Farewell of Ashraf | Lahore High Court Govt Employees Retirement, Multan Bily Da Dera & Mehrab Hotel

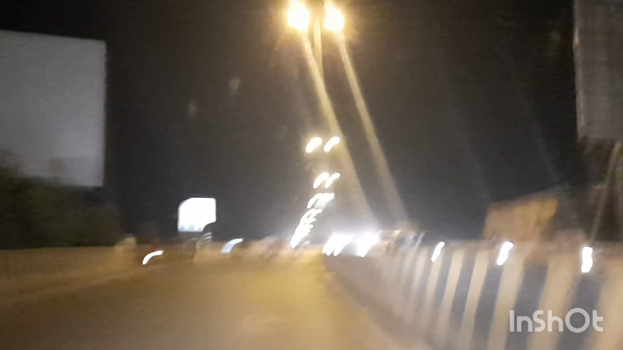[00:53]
हाँ जी, अब आप देख सकते हैं कि आमिर भाई जो है ना ये हमारे जो है ना वीडियो बना रहे हैं,
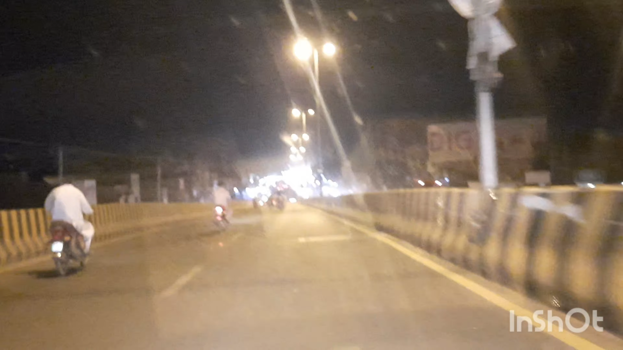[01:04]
तो यहाँ पर देख सकते हैं कि कितना प्यारा मंजर आपको एक नज़र आ रहा है कि ये है डबल फाटक, ठीक है। अब हम जा रहे हैं फ्लाईओवर क्रॉस करके, अब हमने जाना है नाक्शा चौक और वहाँ पे इंशाल्लाह अहमद वालों के पास जो है ना हमने जाना है और अलहमद के पास।
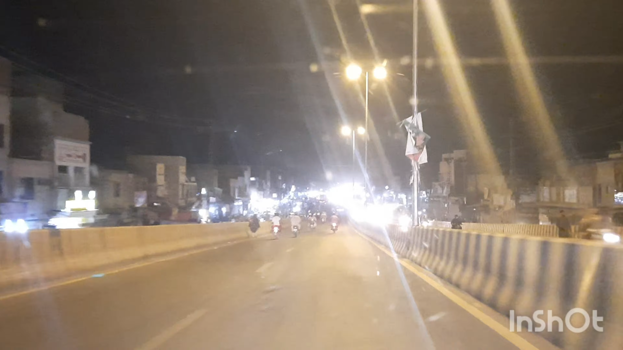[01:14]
तो आमिर भाई, मैं और उसके बाद जिशान और अमजद भाई जा रहे हैं। तो आप देख सकते हैं कि इस वक्त काफ़ी ज़्यादा रश है और पीछे से टू टू की आवाज़ें भी आ रहे हैं।
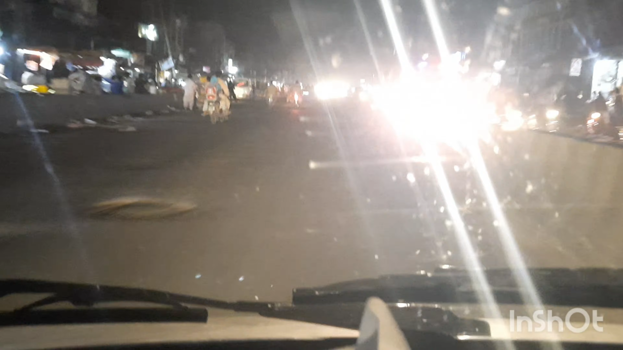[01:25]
क्या ये आप देख सकते हैं कि इस वक्त जो है ना यहाँ से हम गेट से गुजर रहे हैं,